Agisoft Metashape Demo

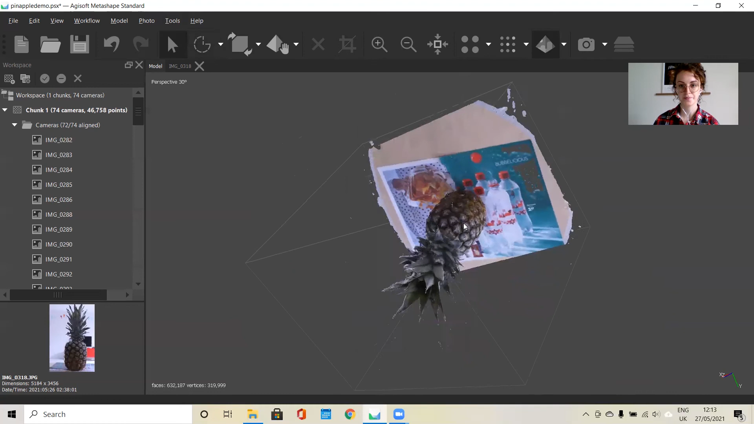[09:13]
We'll clean up the table area. A lot of information we don't need.